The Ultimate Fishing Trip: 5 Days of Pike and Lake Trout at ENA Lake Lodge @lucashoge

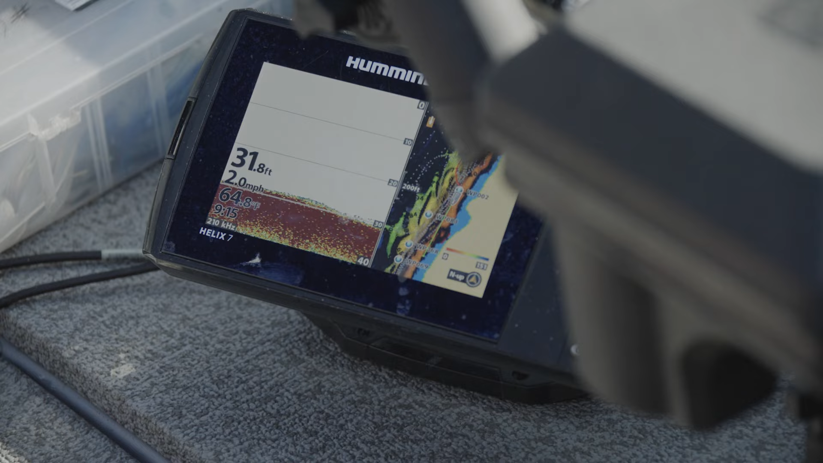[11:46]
On screen: depth 31.8 ft, speed 2.0 mph
If there's not fish at the bottom of this hill, they're not here.